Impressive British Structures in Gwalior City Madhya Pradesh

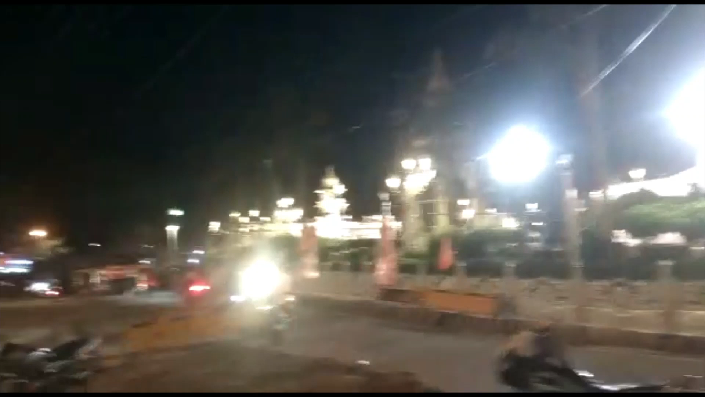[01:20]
वालियर का है अब यह देखो ताउन हॉल और यह बहुत